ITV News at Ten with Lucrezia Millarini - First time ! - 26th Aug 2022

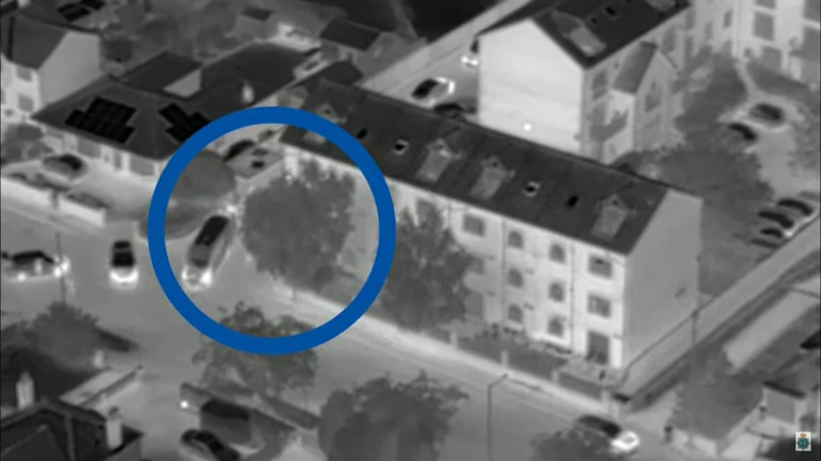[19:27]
This video shows armed officers leading a 36-year-old man into the back of a van.
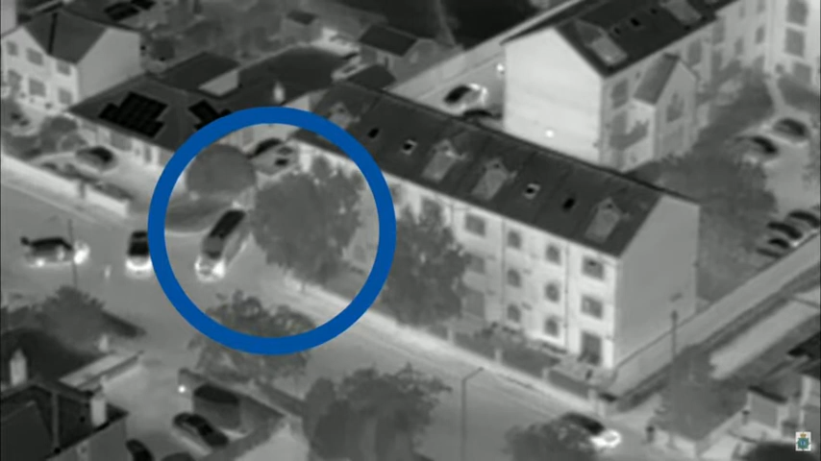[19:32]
He'd just been arrested on suspicion of shooting dead a 9-year-old girl.